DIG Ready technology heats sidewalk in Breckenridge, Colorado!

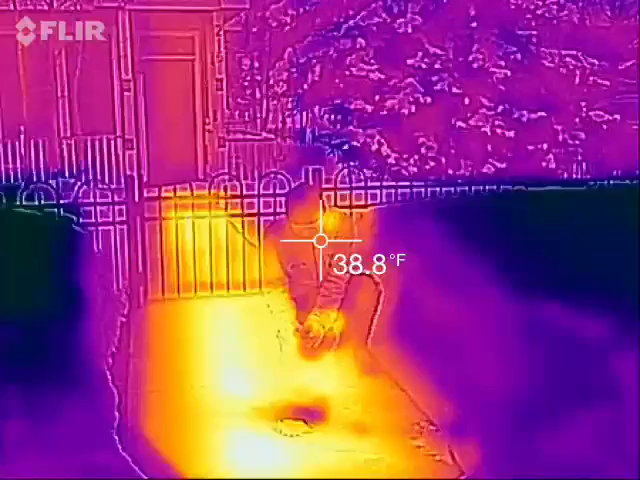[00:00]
On screen: spot 38.8°F
We are standing in front of a house in Breckenridge, Colorado. That sidewalk is heated with our product.
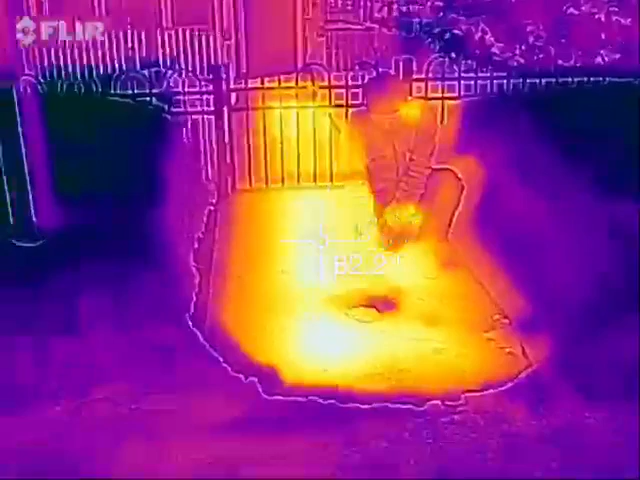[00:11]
It's 85 degrees, and I just threw some snow right there, and it's almost gone.